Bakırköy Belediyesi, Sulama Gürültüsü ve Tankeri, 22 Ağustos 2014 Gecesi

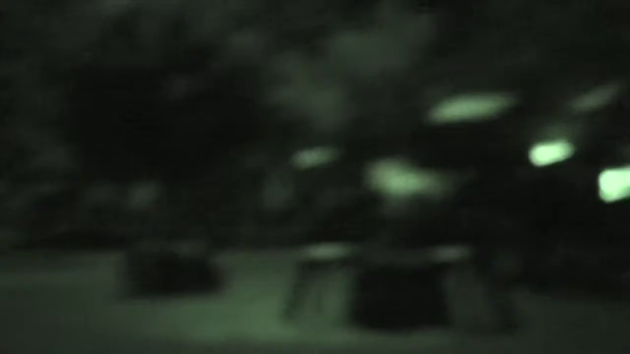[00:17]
saat 21-22 civarında şu uçtan başlıyor.
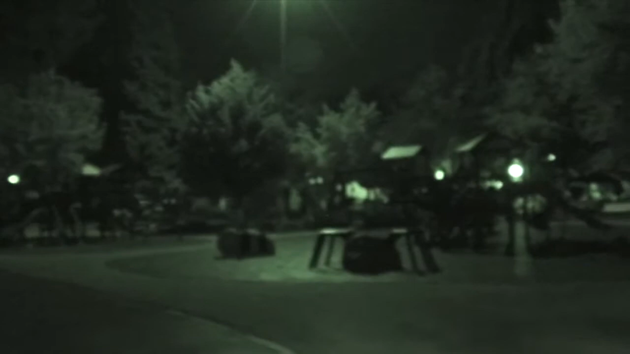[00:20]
Şu uca kadar gelmesi yaklaşık 12 yıl buluyor.
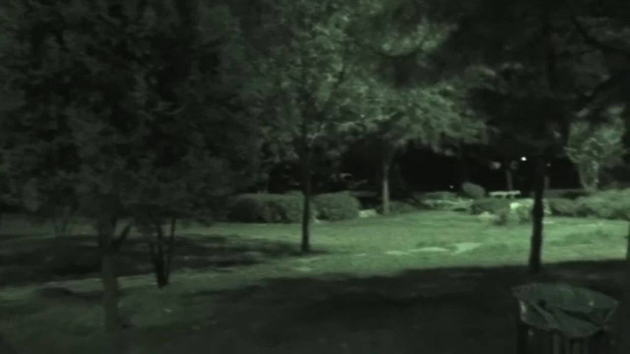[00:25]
Ondan sonra dönüyor. Demin gördüğünüz yerden buradan içeriye giriyor.
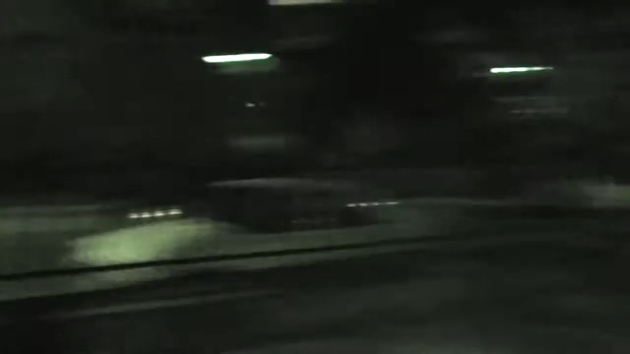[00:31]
Arkaya kadar gidiyor. 1 ila 2 saatte burada sulama yapıyor.
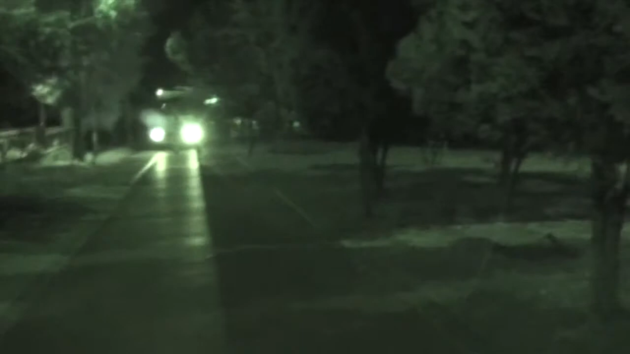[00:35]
Benim çıkıp şikayette bulunduğum yerde bakın şurasıdır. Yaklaşık saat 1 civarı, eskiden bu 2 oluyordu, 3 de oldu.
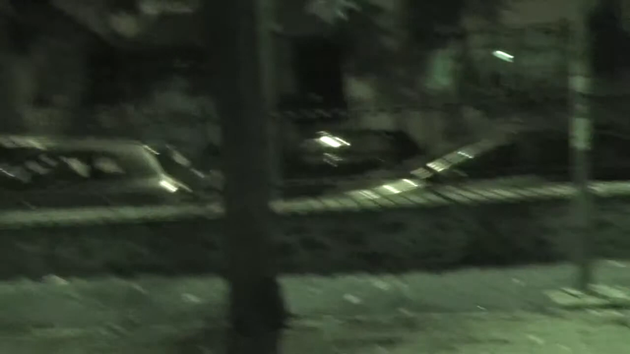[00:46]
Fakat son 3 gündür saat 1 civarı bu araç benim tam evimin önünde duruyor. Burada. Tam burada. Ve az sonra duyacağınız motor çalıştırılıyor burada. Şu anda saat yaklaşık olarak yarım.
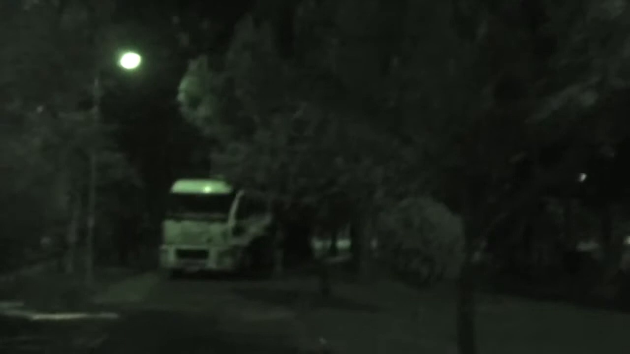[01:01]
2 aydır her gece.
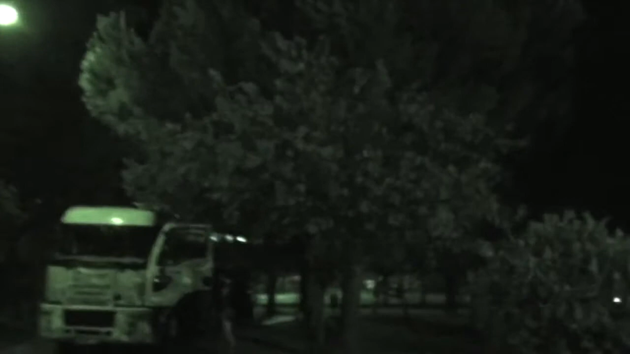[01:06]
Şikayetlerim sonucunda belki de bu saate çekildi. Normalde 2'yi 3'ü buluyor.
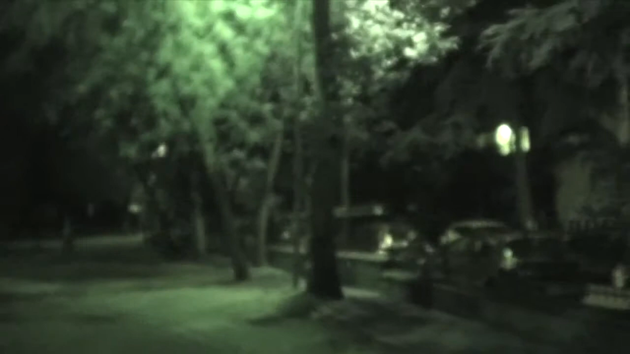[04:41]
olur. Bir saatte benim evimin önüne tekrarlanacak bu görüntü. Bakın geldim. Yaklaşık olarak tam olarak şurada şu gördüğünüz ağacın bulunduğu yerde duracak.
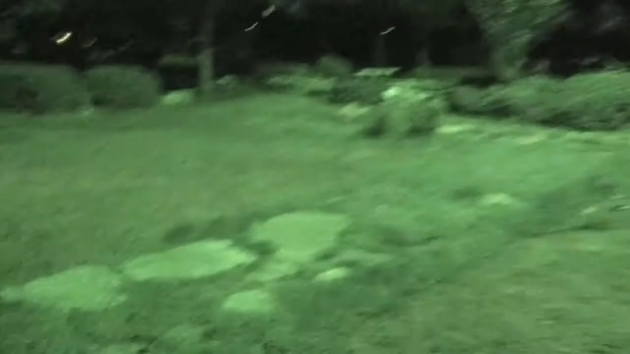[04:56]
sulanacak. Buyurun size her gece sulama yapılan yerin halini göstereyim.